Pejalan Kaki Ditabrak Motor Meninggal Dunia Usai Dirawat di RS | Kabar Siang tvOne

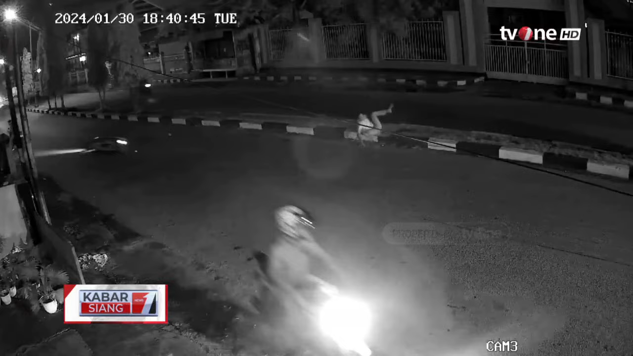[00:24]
Detik-detik insiden kecelakaan terekam kamera CCTV di sekitar lokasi kejadian.